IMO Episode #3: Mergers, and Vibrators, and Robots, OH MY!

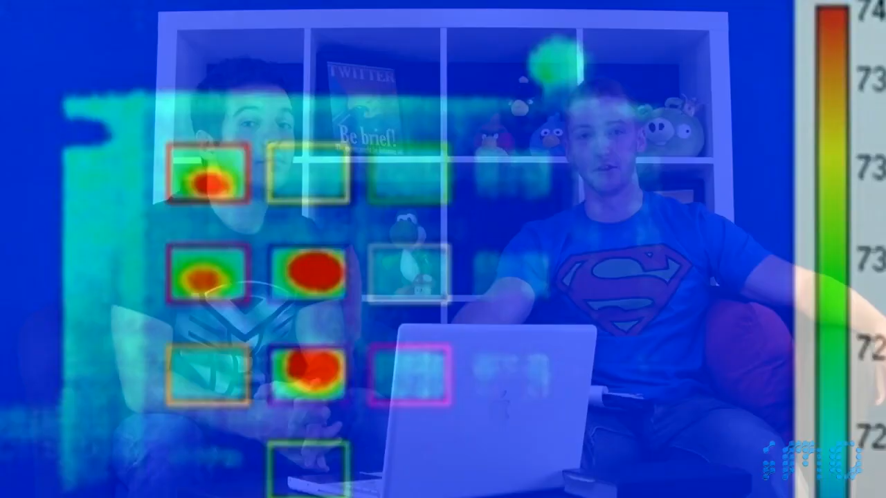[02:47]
A new technology has been revealed that allows a thermal camera to be pointed at a recently used ATM keypad.
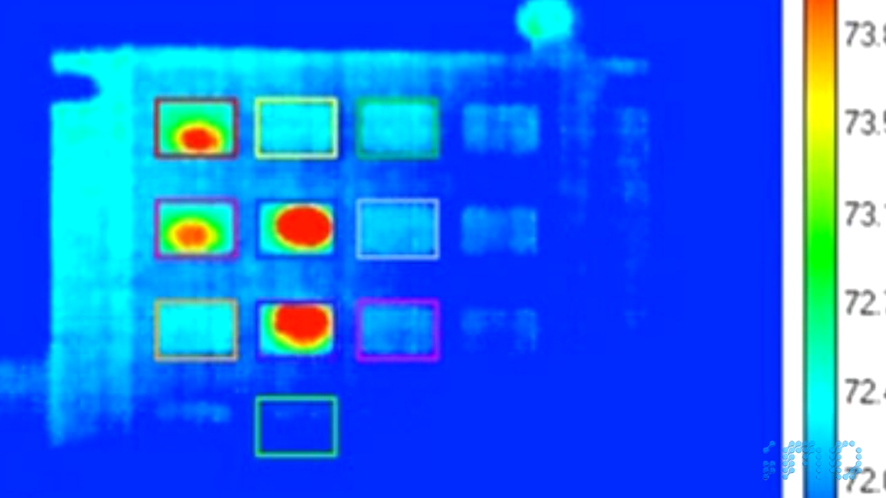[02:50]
The thermal camera detects heat signatures from the human finger once pressed onto the keypad. Images will then be analyzed to show the heat signatures on each individual key. An image taken 10 seconds after use will yield an 80% success rate of getting the proper password.